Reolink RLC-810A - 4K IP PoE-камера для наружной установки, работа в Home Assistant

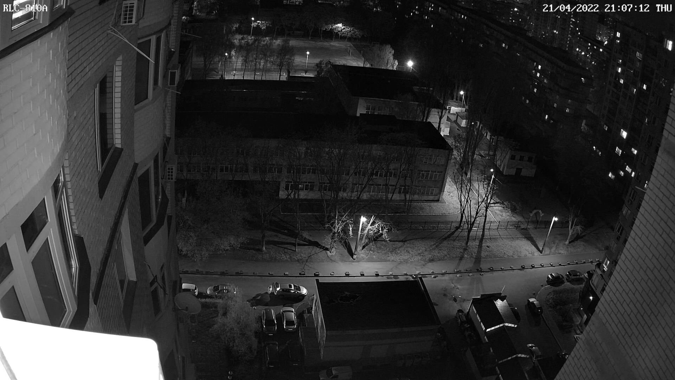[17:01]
Пример съемки в ночное время, к сожалению на данный момент сделать съемку в другом ракурсе с меньшей высоты технической возможности нет. Но все понимают, что такие камеры обычно ставят гораздо ниже. Познакомившись уже с восьмой моделью камеры от бренда Reolink, я еще раз убедился в оптимальном сочетании цена-качество этих устройств.